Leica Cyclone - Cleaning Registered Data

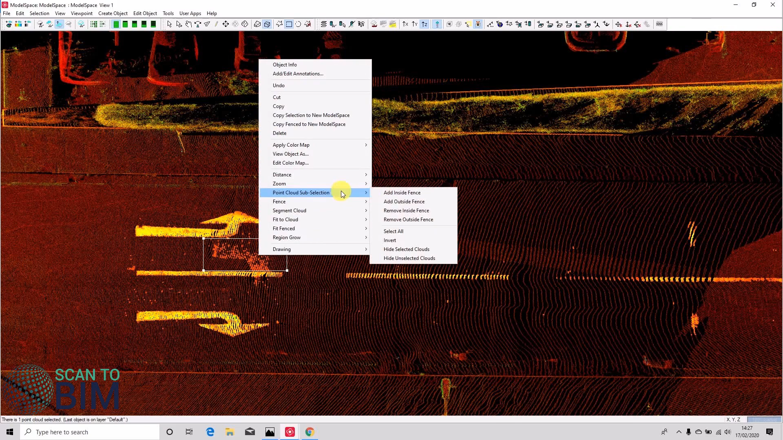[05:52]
they still relate to the road but for the most part that's a good selection we could always
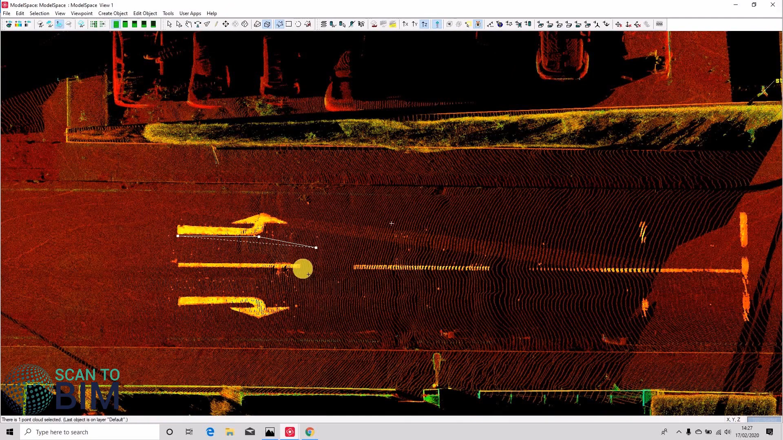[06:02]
improve upon it by using the limit box to remove some more of the spurious points
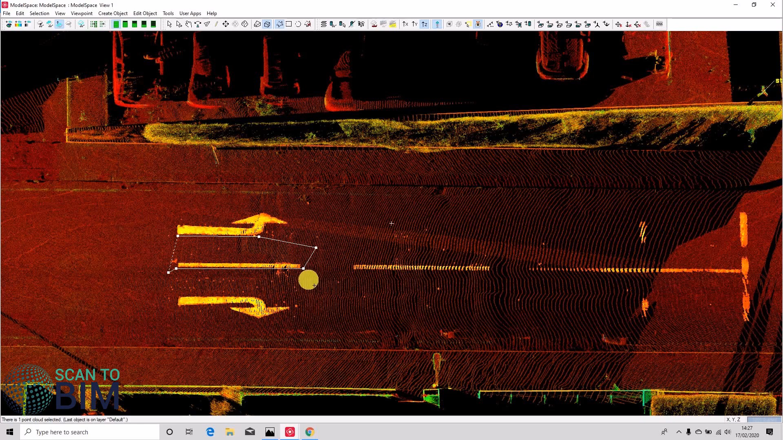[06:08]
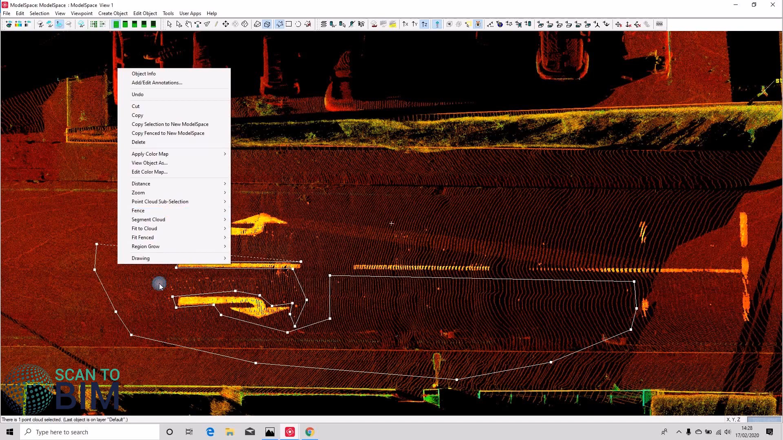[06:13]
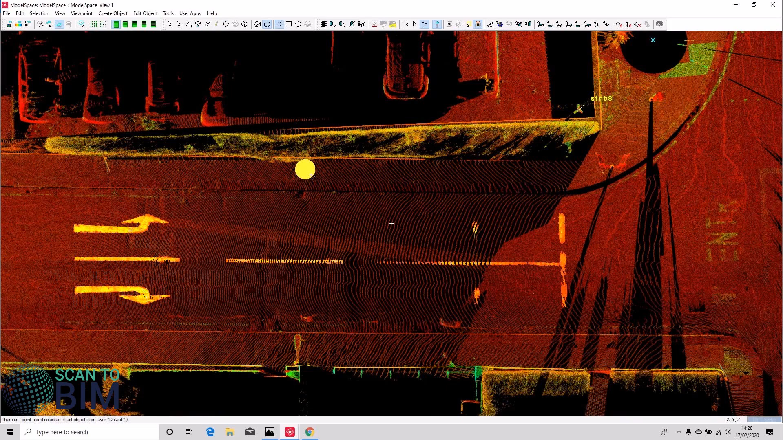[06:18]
so we're left just with the paint lines if we press shift and l we can make a new layer call it and we can assign those points to that layer now if we wanted to we could select that layer
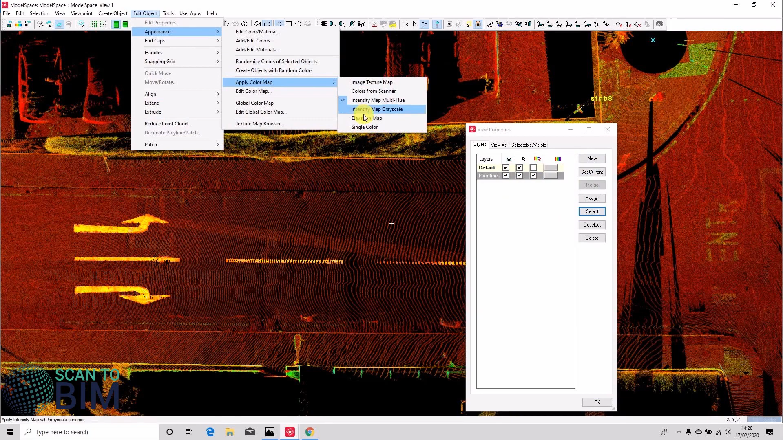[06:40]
and give it a single color so it's defaulted to gray but you can choose the color you felt was representative so now we have our paint lines that we can turn on and off and you can see we've now got two point clouds though on our default layer so we might like to join those back together again
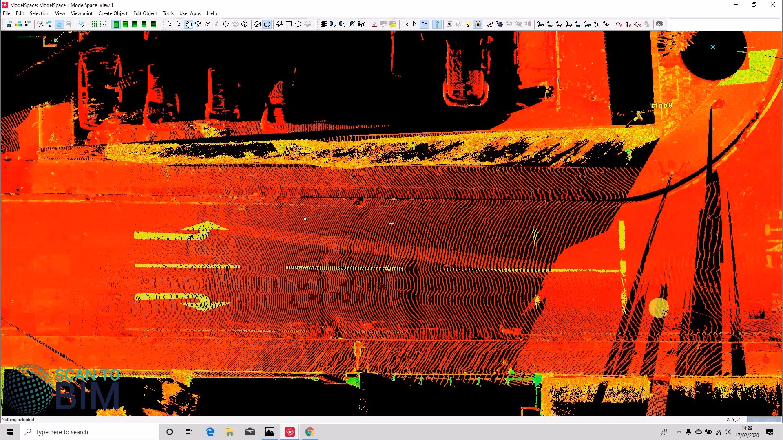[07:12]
um but if we run unify in this space we're going to unify the paint arrows as well so let's look at how we could deal with that we could turn the paint lines off select the default
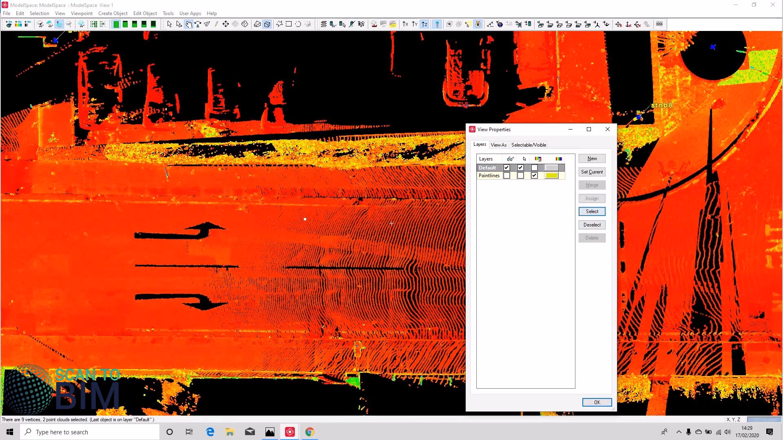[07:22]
layer with our two point clouds so if we go to selectable visible we don't want the vertices we select the point cloud two clouds selected we can copy those to a new model space and you'll see that we have
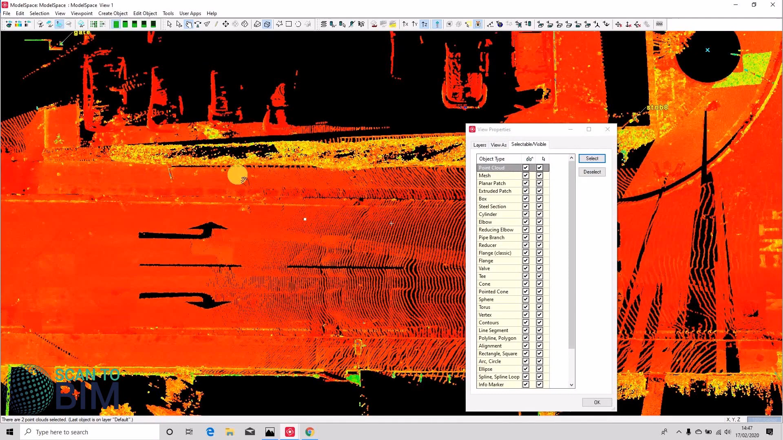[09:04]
selected and copied to a new model space what we can do is we can delete the two point clouds that are selected here
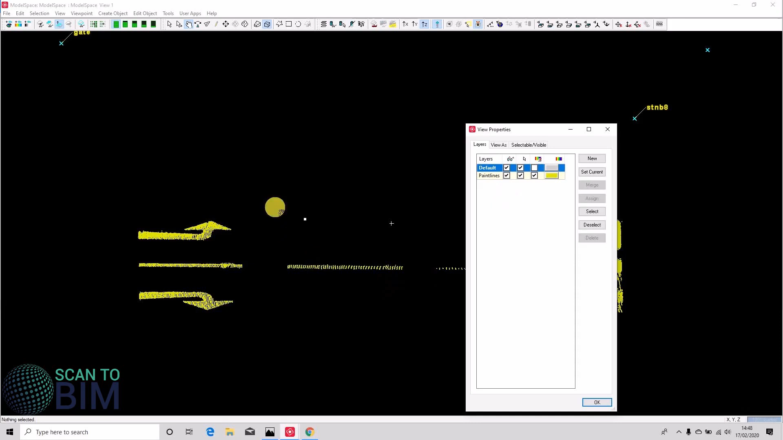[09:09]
we can turn on the paint line there if we want and that's now all that's present in this model space
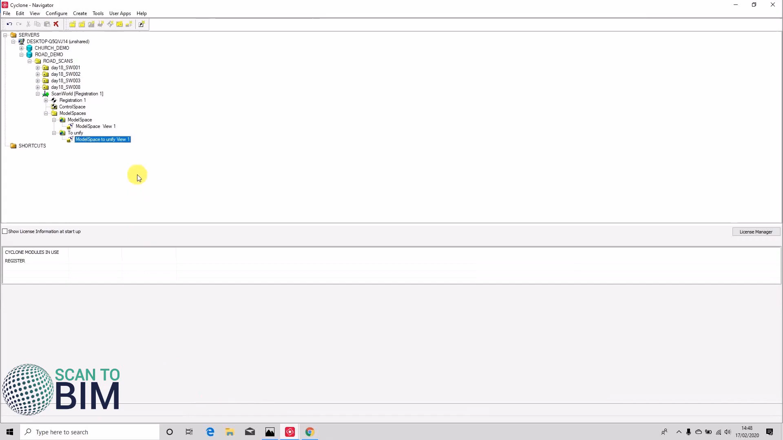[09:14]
we can go to our to unify model space
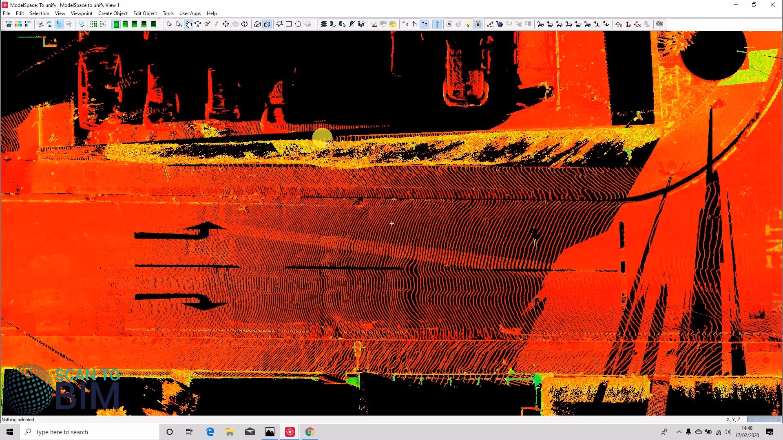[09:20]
if we select all you can see there's just one cloud now so if we close the model space view we can select these options on closing we'd like to merge
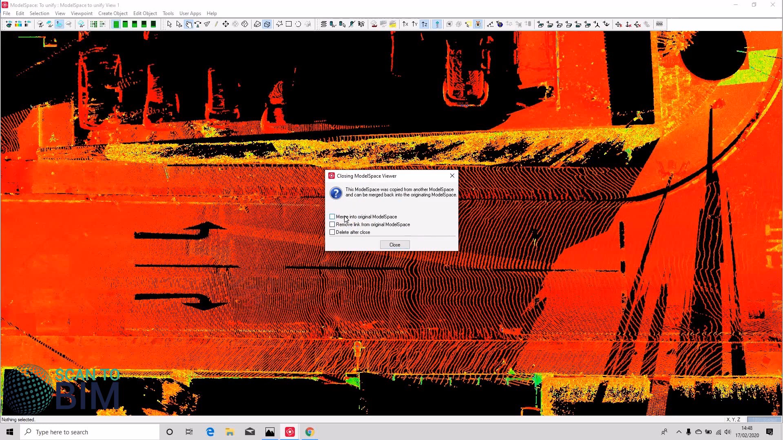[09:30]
it back to the original model space and we'd like to delete it once we've closed it
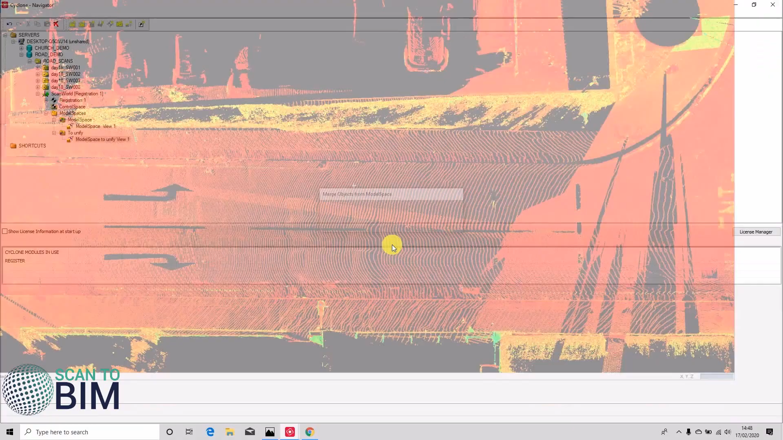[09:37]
excellent so you can see we've now just got our original model space view and yep there's our default layer with just one point cloud and we've got our paint lines
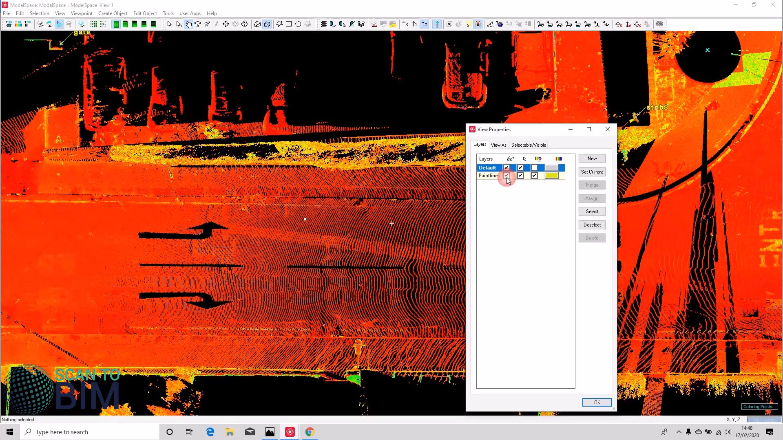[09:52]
layer so we've just got two clouds again now you know in on a real job you would probably have more than two clouds before you decided to reunify
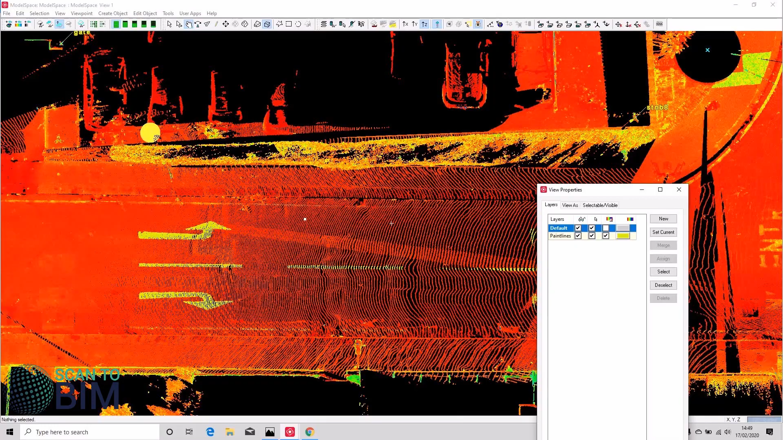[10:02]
but uh like i say once once data is unified you do get uh increased performance the
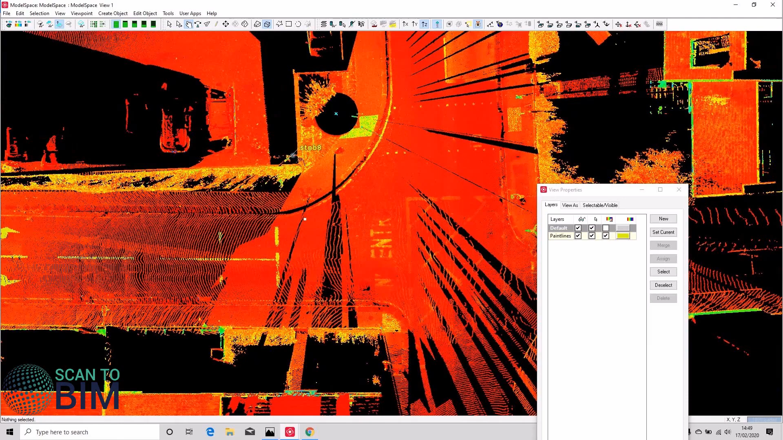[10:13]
more you segment a cloud the slower things tend to get